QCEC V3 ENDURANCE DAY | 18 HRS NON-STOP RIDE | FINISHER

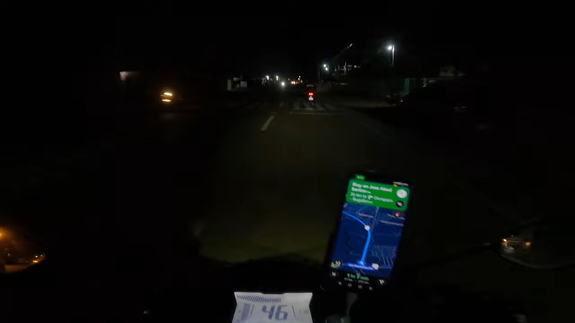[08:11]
Punta kami sa ano, sa first checkpoint. Approaching tayo ng ulo ng Apo, no, dito sa Olongapo. Ito si ano na, si Apo. Medyo tumatakbo na tayo ng ilang oras na,
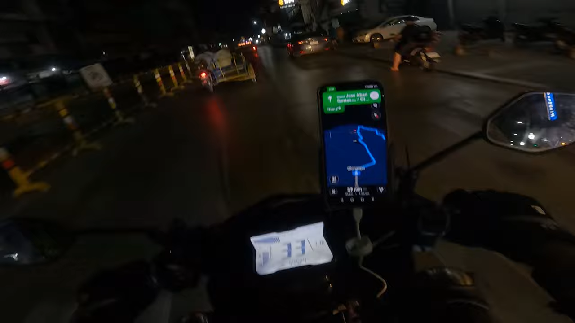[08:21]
from 10, it's now 1:21, so 11, 12, 1, 3 and a half na. Ayan, ulo ng Apo, and then kanan tayo.
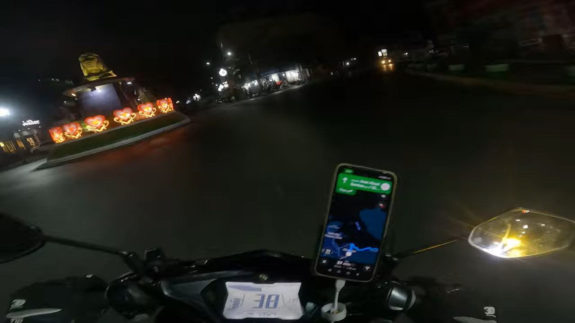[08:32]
Okay, andito na tayo guys sa ating ayan. Okay, QCC, first checkpoint. Woo!
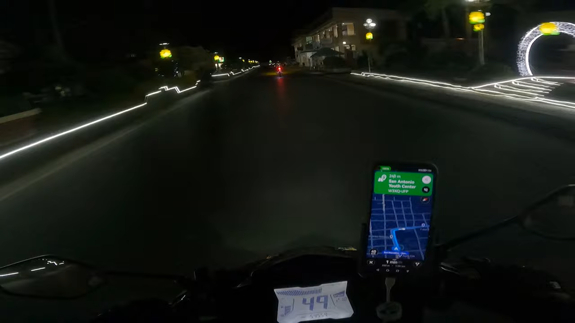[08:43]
First checkpoint, saan tayo? Kan papasok. Dadalo po. Thank you. Ayan, first checkpoint. Wiper mo muna lang.
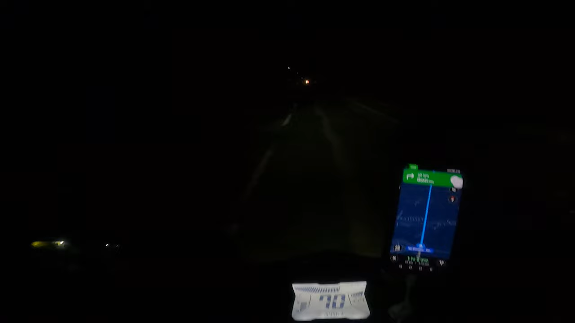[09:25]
And may mga nakita ako na ano na, mukhang hindi na makakatapos kasi nasiraan at saka aberya na yung motor.
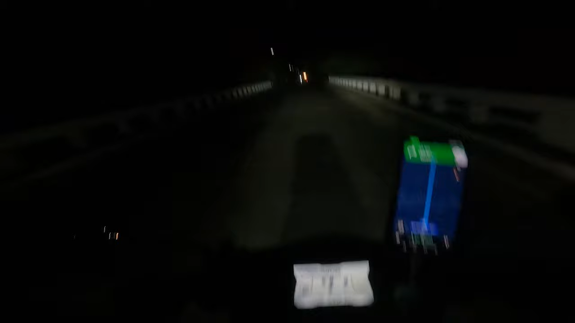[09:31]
So ayun na, medyo nakakasad lang kasi ang tagal nating hinintay to, tapos may mga hindi talaga inaasahang pangyayari. Siguro bawi na lang sila next year, no? At kami naman medyo malayo pa ang babiyahihin namin.
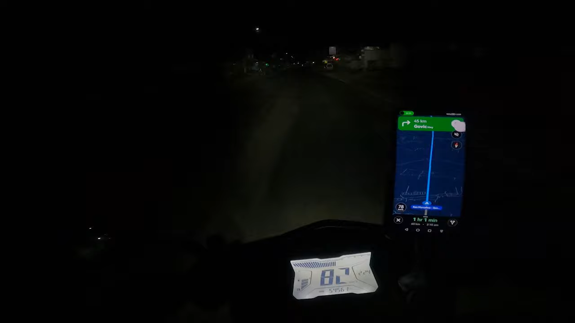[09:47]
Okay, so dito tayo sa ano to,
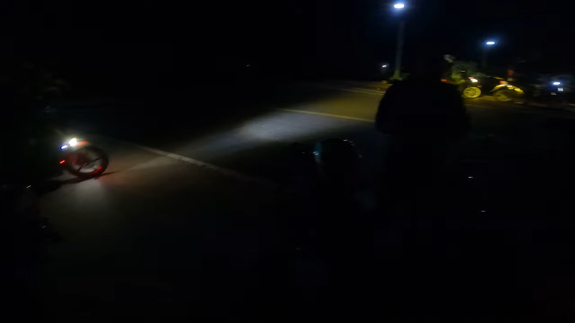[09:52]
Photo Ops 2 Water Buffalo Totem dito sa may Palawig, Zambales. Ito na yung mga nakarating. Yan, pahinga, merienda, idli, power nap, ganyan.